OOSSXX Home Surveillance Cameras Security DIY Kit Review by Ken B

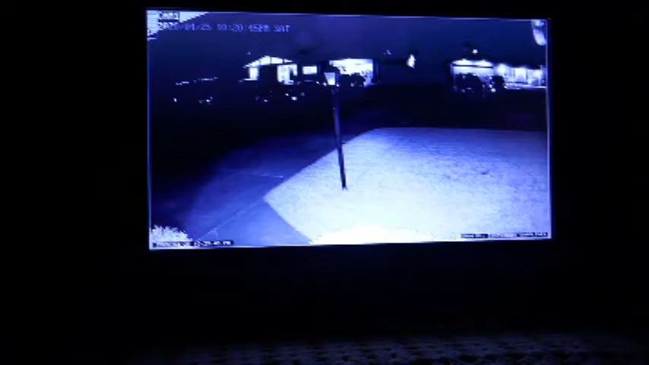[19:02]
I took this photo of the monitor screen at 10:30 p.m., and with the exception of the neighbor's lights across the street, it was totally dark outside. The human eye cannot see the infrared lights, but the camera can, and notice that our driveway and front yard is well lit by the infrared light. So, the infrared lights on these cameras seem to work really well, and they claim up to 60 or 70 feet.